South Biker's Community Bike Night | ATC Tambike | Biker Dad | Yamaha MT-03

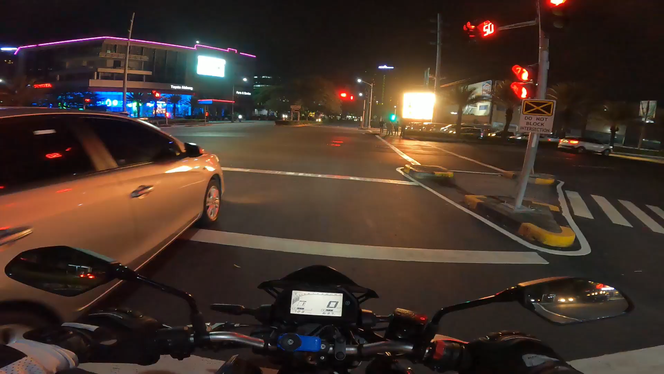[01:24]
Medyo nabati ko yung traffic ah.
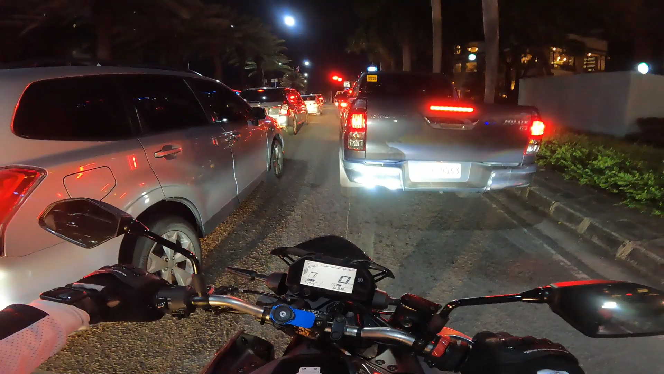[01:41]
Or baka naman stoplight lang to. Yep, mga stoplight lang naman.